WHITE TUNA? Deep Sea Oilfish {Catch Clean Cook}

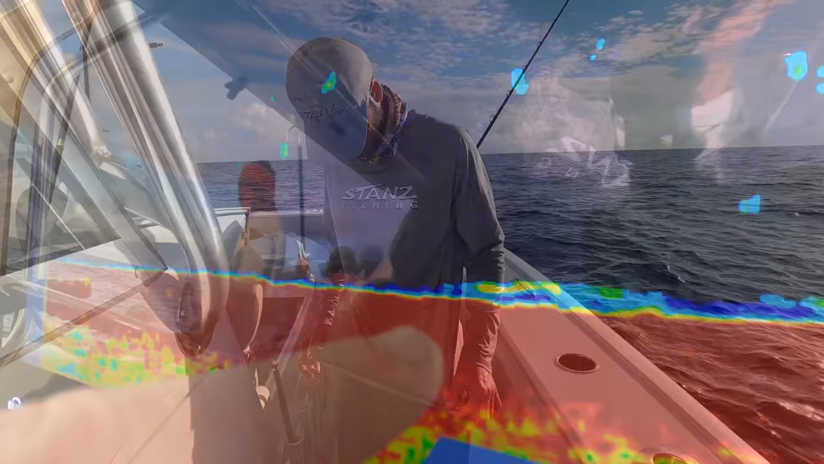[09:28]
Nick. Looks like we just marked one right there. Alrighty. Don't mess it up.